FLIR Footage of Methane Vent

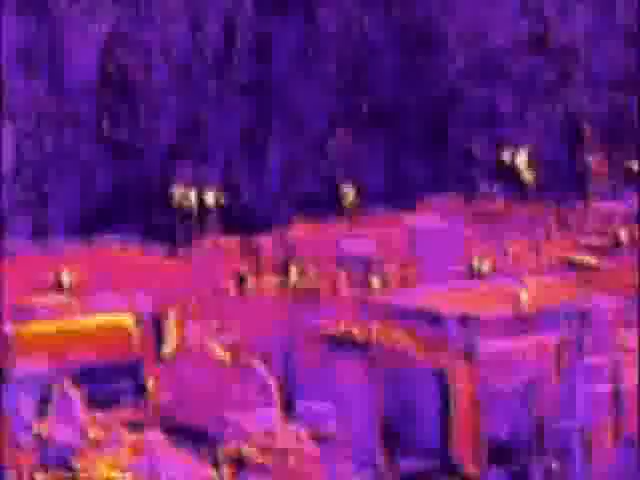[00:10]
and that camera is picked up to mimic that same wavelength, so that's what you're seeing. The ones right at the well heads there are completely unprocessed,